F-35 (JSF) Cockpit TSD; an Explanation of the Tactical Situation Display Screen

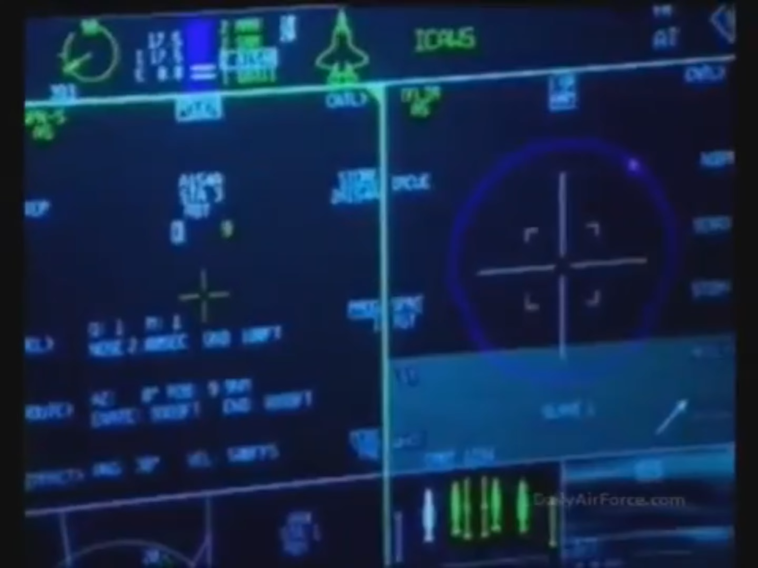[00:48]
F-35 displays are contiguous and multifunctional.
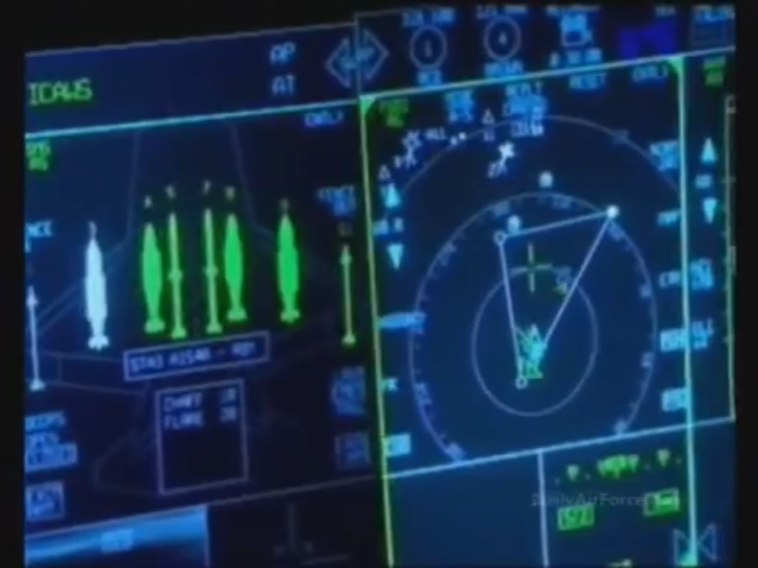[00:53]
A 20 by 8 inch screen can be divided into a series of windows called portals. The cursor can be used to display the portals in single or multiple
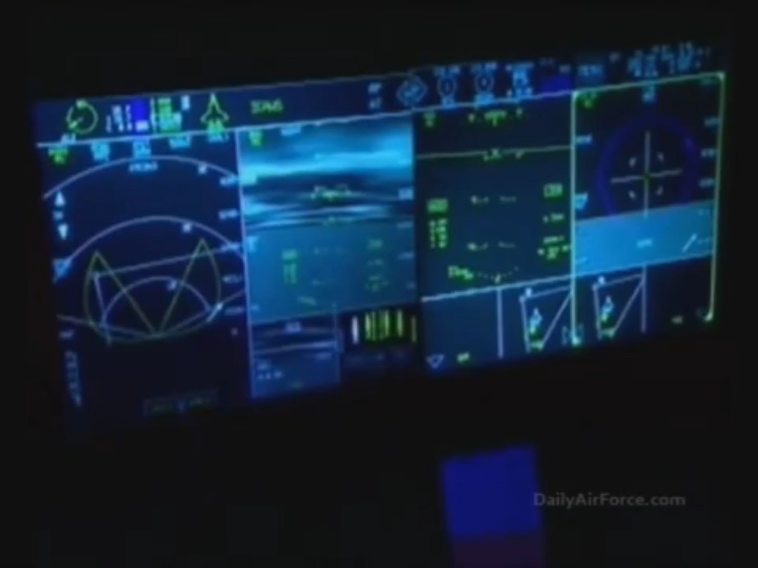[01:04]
configurations of 1 through 4 with up to 8 secondary windows below.
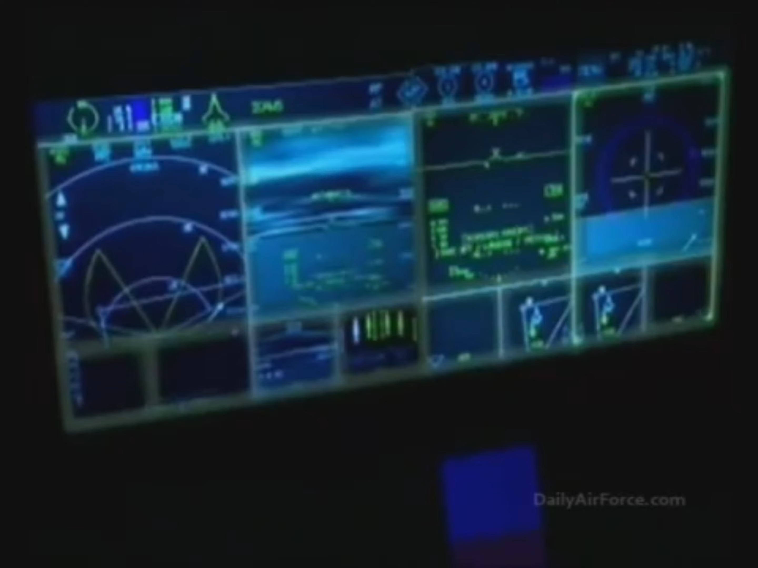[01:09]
The top 1 inch of the display is reserved for subsystem information.
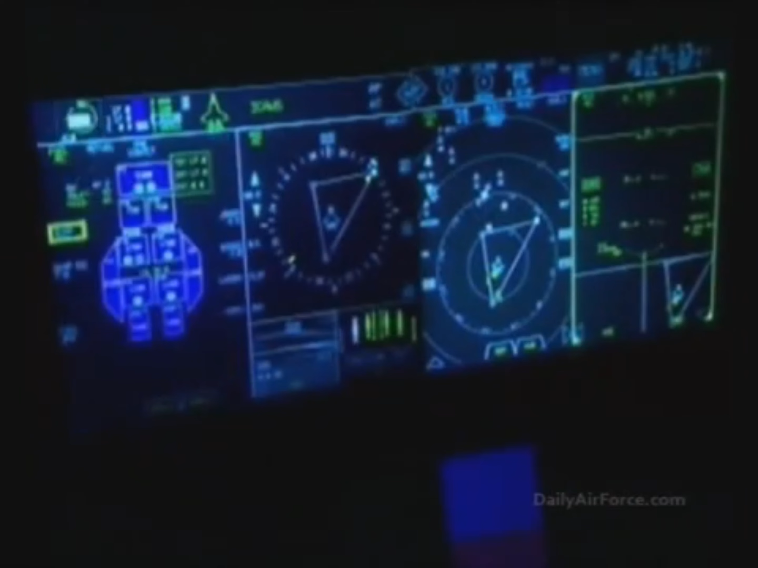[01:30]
Or by voice. Place. Fuel. To.
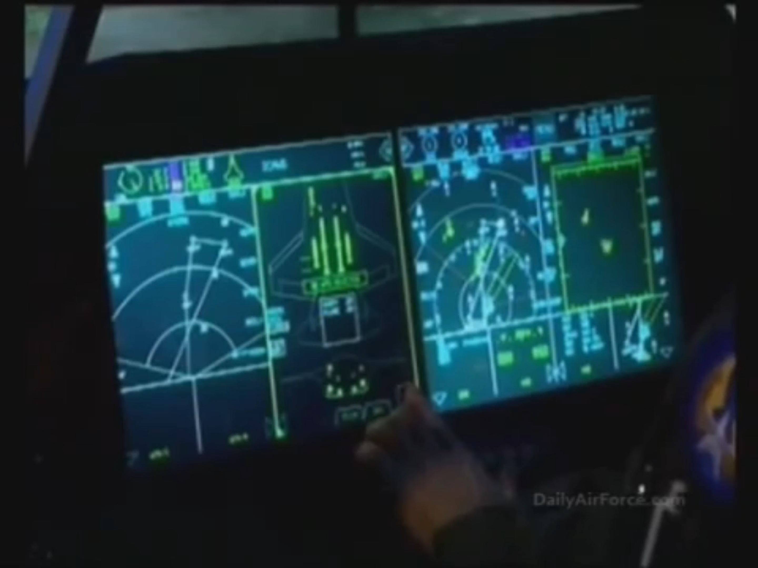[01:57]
It can be expanded to reveal a larger view of the battle space,
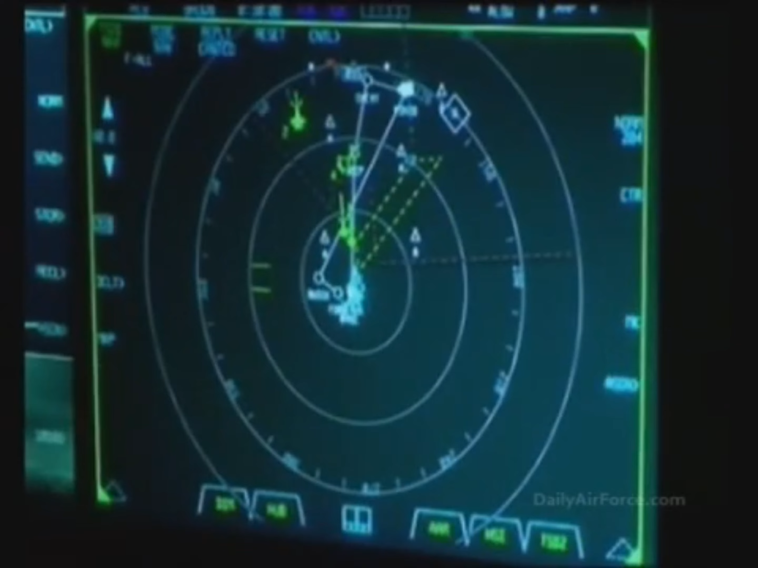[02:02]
including the three wingmen comprising the rest of the four ship mission.
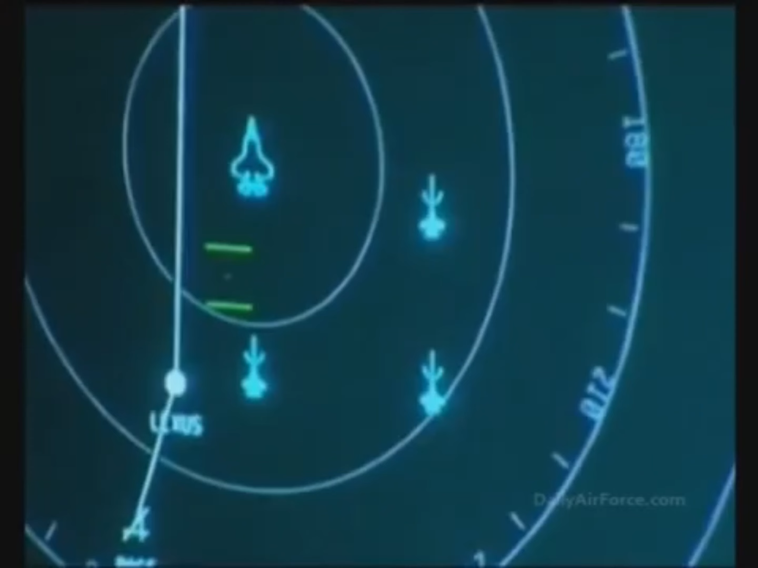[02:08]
Multiple in-flight data links between the four aircraft can send and receive information via satellite,
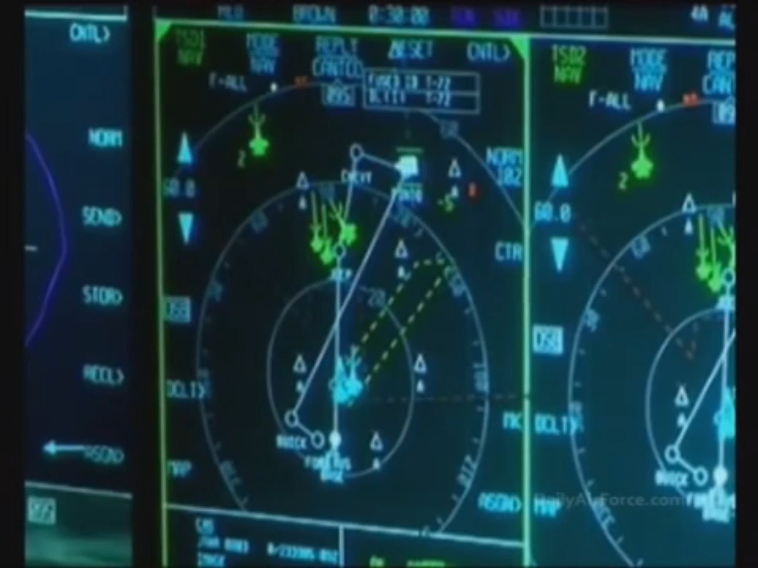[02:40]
the display can also zoom in on the target area and declutter the image to clarify the tactical situation even further. The triangles, for instance, represent ground threats.
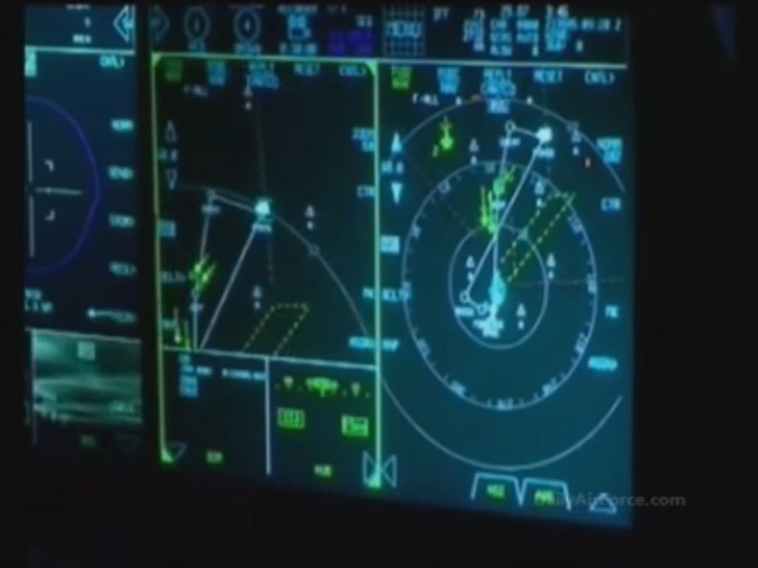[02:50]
The blue airplane-shaped icons are the primary F-35s. Also indicated in green are the two pre-sweep F-35s ready to engage the enemy and clear the attack path. By zooming in,
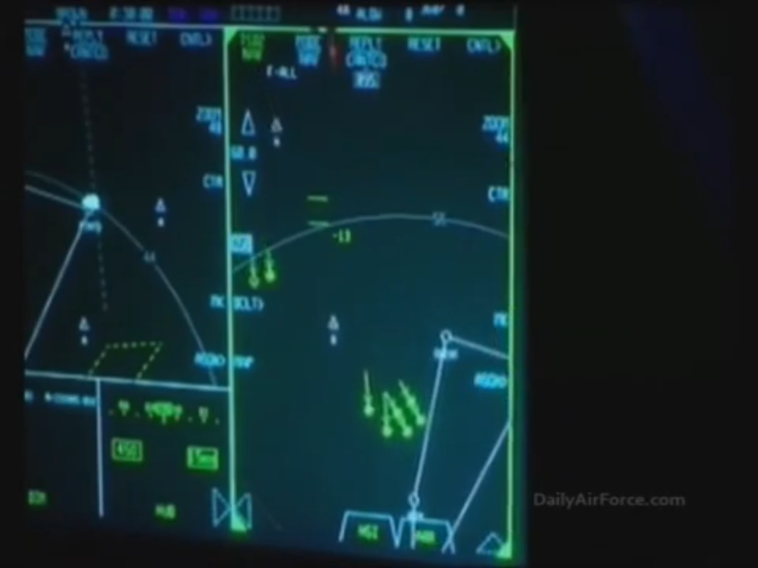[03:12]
the display shows that the pre-sweep F-35s have detected enemy aircraft represented by red icons. Lines from the F-35s to the red icons indicate missiles in flight and each line shows the time of flight for the missiles in seconds.
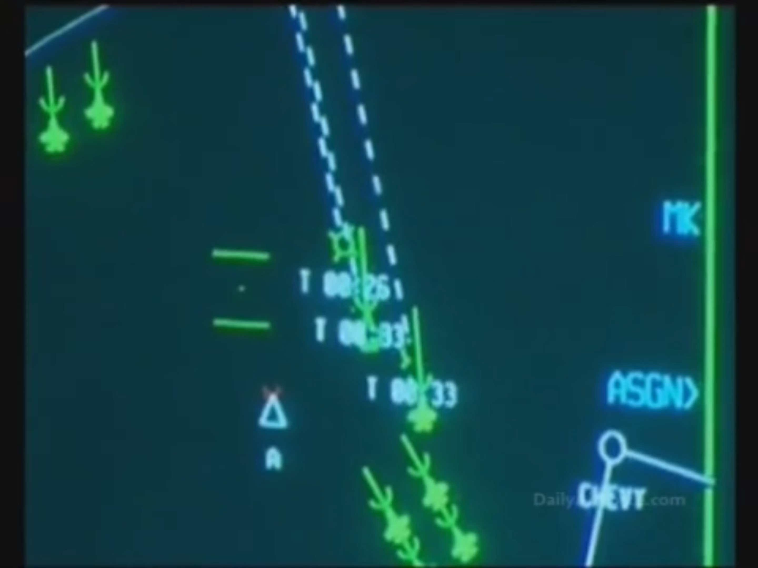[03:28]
The air interdiction F-35 pilot can place the MiG-29s into its own air-to-air shoot list and call up a distributed aperture image of the air battle in progress. In this example, the distributed aperture system, or DAS, detects the explosions of the MiG-29s and the heat trails from their wreckage,